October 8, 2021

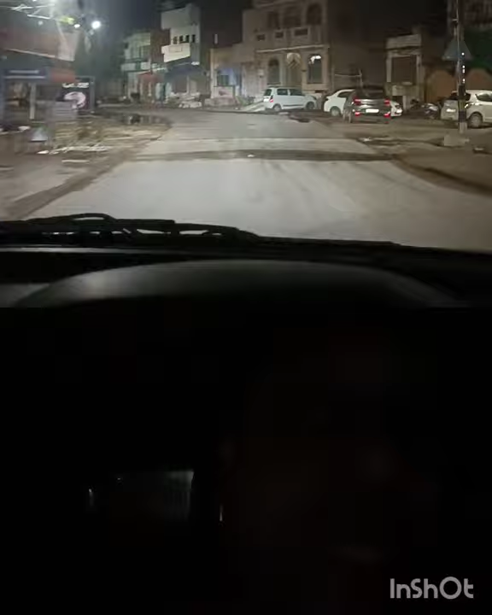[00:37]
आज बहुत समय बाद निकला हूँ मैं, यह वाला बंद हो गया, फिचका सेंटर, अब देखते हैं आगे � जा करके,
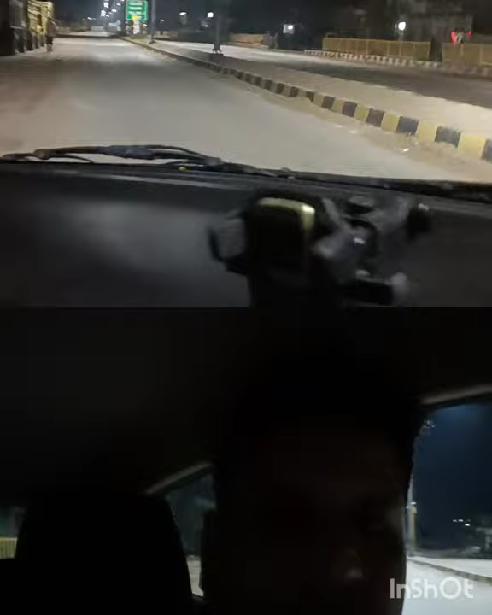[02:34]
अब इतनी मुश्किल से एक दुकान मिली जिसको मैंने पूछा मैंगी है कि उसने मैंना कर दिया मैंगी का यह होती किसमा देखो आप वो खुली दुकान
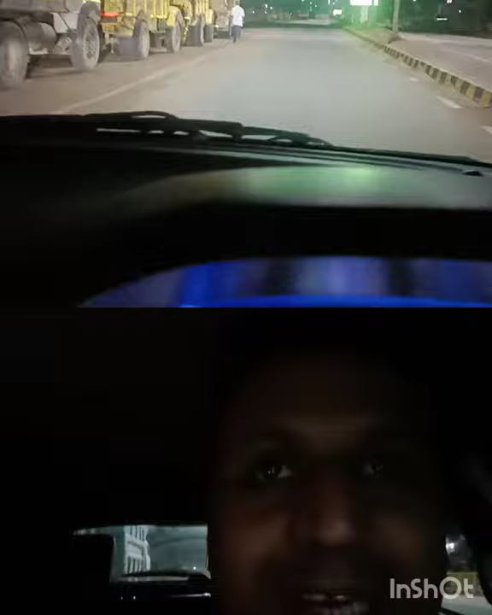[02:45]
इतनी मुश्किल से मिली है मैंने का भाई मैंगी मैं रखता हूं गर पे तो मेरे बच्चे क्या खाते हैं